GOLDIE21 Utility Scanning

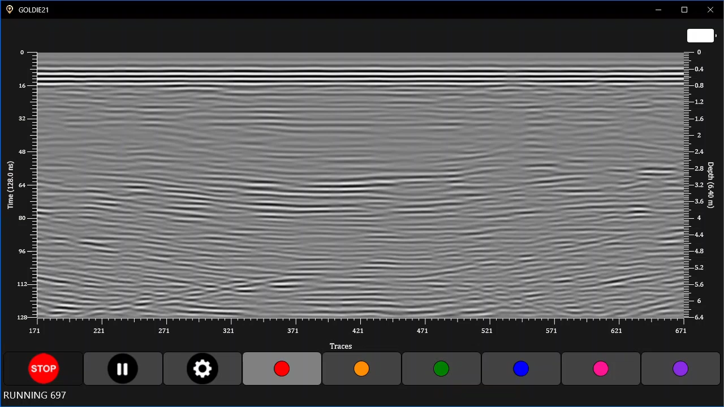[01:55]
Now I can proceed to collect the data. Since this is an utility scan, then I'll need to go over the same presumed utility several times in different places and get consistent results in different places. If the data on the screen doesn't show consistent results, then that means it is not in utility what we are seeing on the screen, but something else.
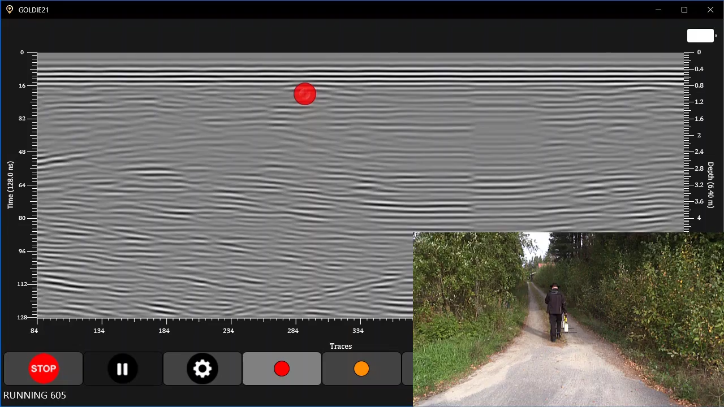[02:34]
I'm going to scan back and forth in marking on the screen the locations of the suspected utility. For this to be located with any degree of accuracy, I should be able to see the same pattern on the data every time I go over the utility. As you can see, this shallow pipe is an easy target for this scan and we can find it without much effort. the benefit.
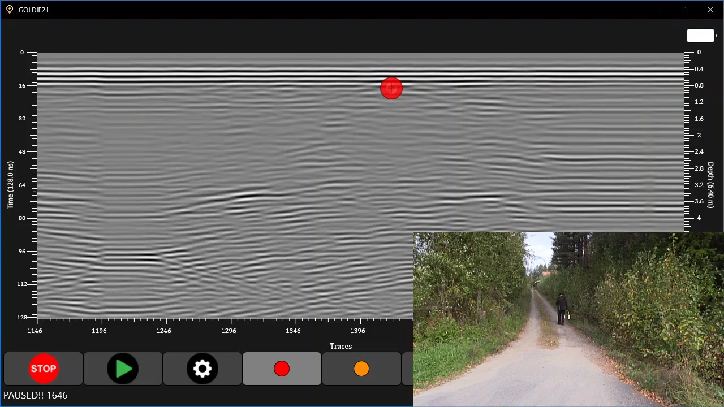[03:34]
The next utility is a larger pipe at greater depth.
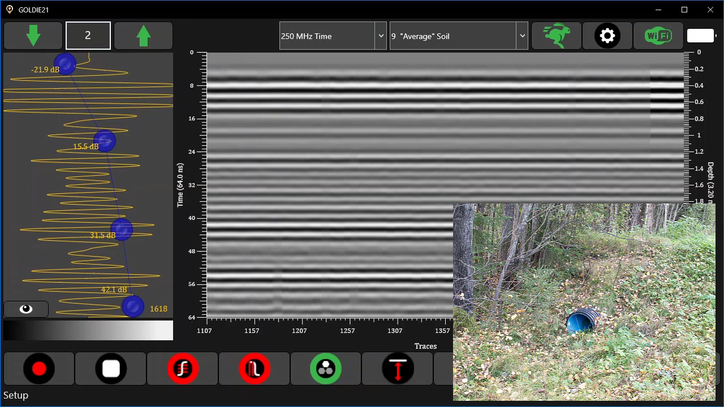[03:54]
Here the soil is a bit moist and the signal is not as clear as in the first example. I'll adjust the gain to accommodate for the changes in the soil conditions. In any case, I'll need to do the same routine and go over the utility several times until I can clearly identify it on several passes. Thank you. Thank you. Thank you. Thank you.
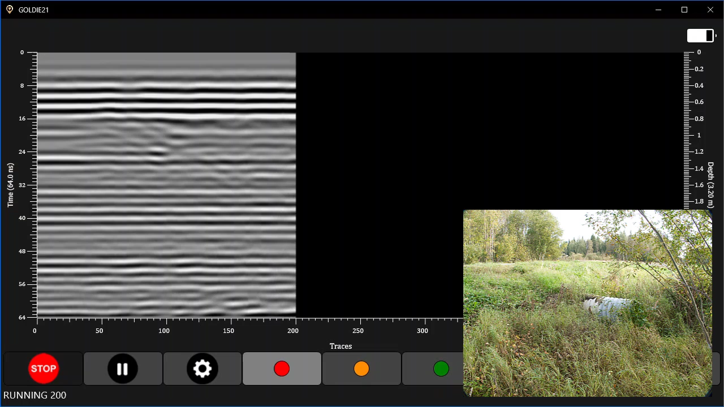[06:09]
I'll scan the area at a somewhat fast speed and see what can I find. After that I'll be doing the same scanning adjusting my pace so I can see if a better data can be collected. By walking slower we get more traces over the same target. This simplifies the task of identifying the target. Keep in mind though that if one walks too slow then the target utilities start to look like layers and not like utilities anymore.